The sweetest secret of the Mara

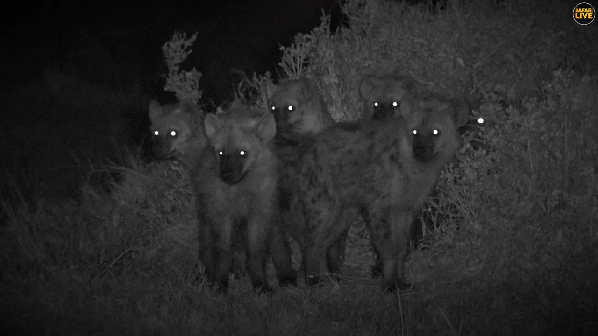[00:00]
When Waffles returned to the clan's den site,
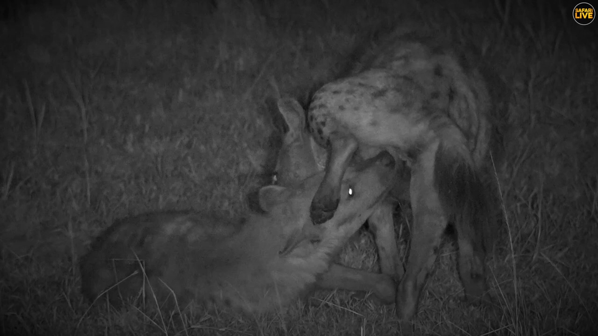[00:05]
she was greeted with the usual displays of respect from her clanmates and their cubs. My heart pounding,
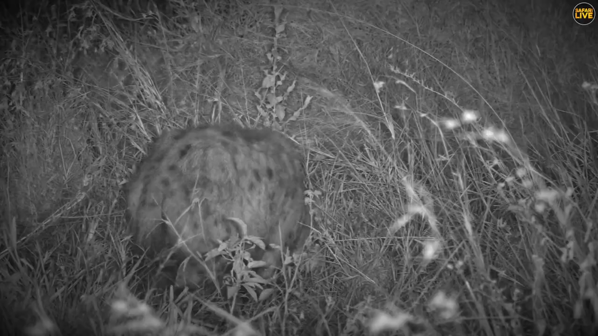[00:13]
I followed her through the murky darkness to a hole in the long grass,
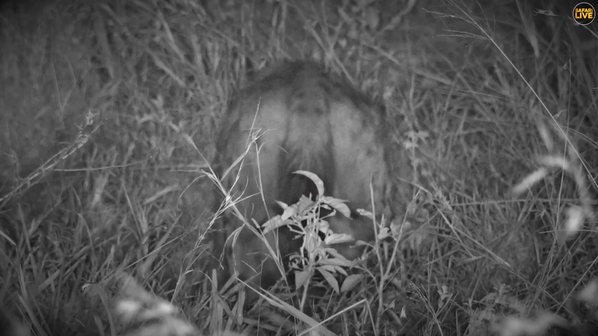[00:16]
hiding a very precious secret.
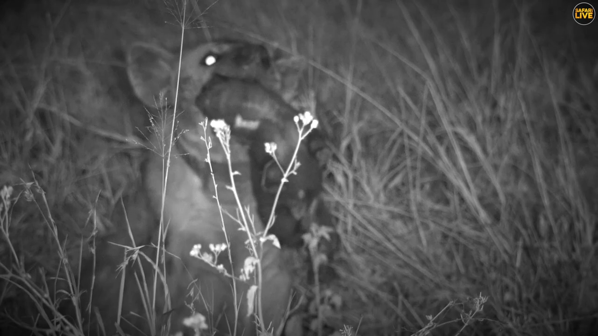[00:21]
A week-old cub, no bigger than half a loaf of bread, still floppy and helpless.